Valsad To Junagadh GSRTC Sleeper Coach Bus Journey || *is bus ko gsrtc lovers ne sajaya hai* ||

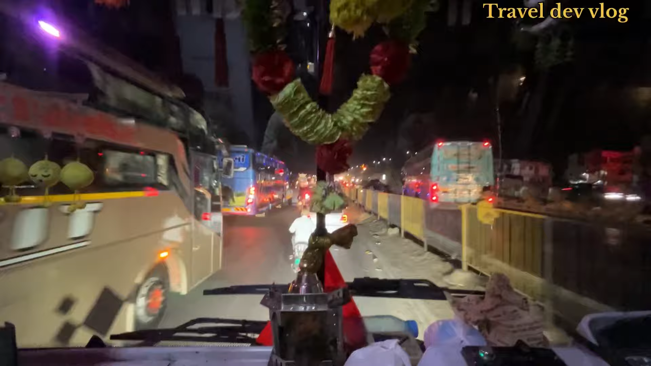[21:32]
हैं अभी कामरेज के आगे और देख लो यहां पे बंडार है लग्सरियों का अगर आपको सवराष्ट साइट काटियावाड साइट भूस साइट कई पर भी
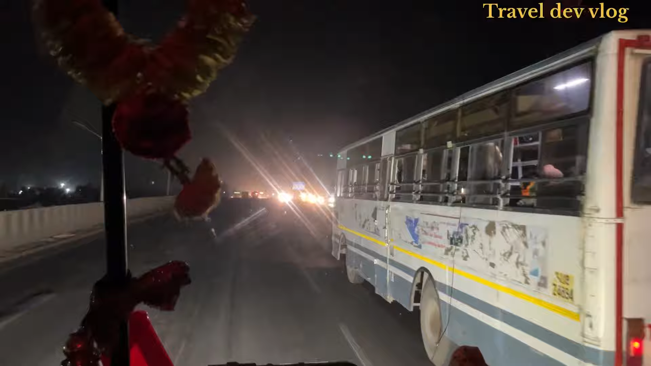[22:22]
कि आपको दिखाता हूँ मैं आगे पूरा जाम लगा हुआ
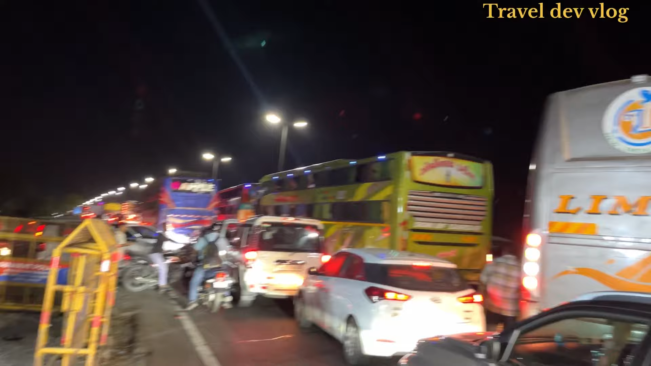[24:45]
लोगों को राट के अभी बज़े है बारा और अभी मतलब इतना मतलब मावलेसा लग रहा नहीं कि बारा बारा बज़े आप देख लो कि अधुरा ट्रॉपिक जाम है यह उटन मारे के रिटन जा रही है यह
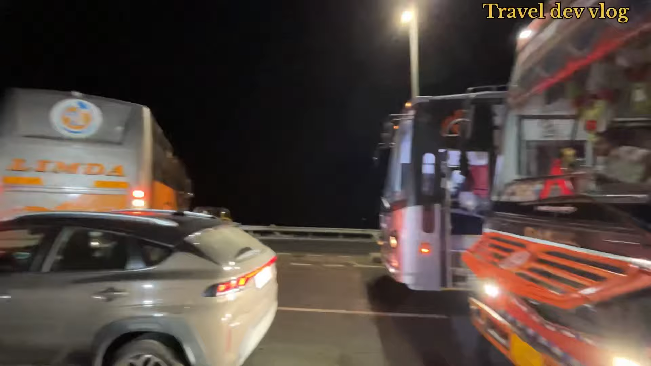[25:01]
नवसारी बगदना बर्स हमारे बाजु में